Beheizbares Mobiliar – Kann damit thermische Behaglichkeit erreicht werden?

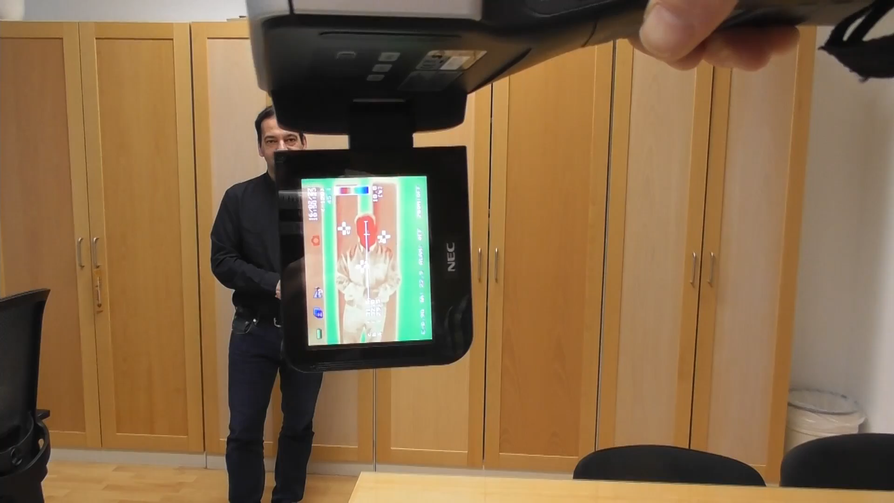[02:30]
Das ist quasi der rote Bereich, welcher sich jetzt hier im Bereich von 37 Grad circa befindet, normale Körpertemperatur. Beim Herrn Zimmermann quasi im Gesicht gut ersichtlich ist.
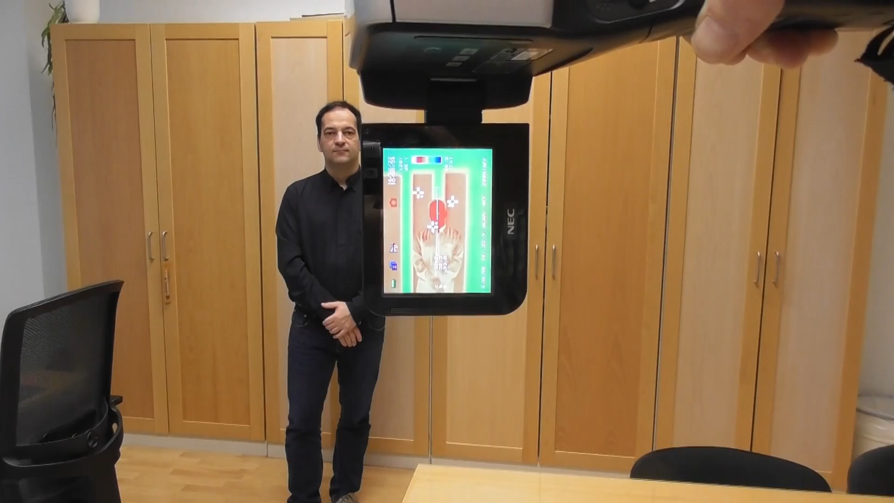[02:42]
Und im Hintergrund sehen wir dann dementsprechend auch wiederum rote Bereiche, natürlich etwas heller als Herr Zimmermann sein Gesicht. Und das sind sozusagen die Heizflächen in der Schrankwand oder in den Schranktüren, um genau zu sein.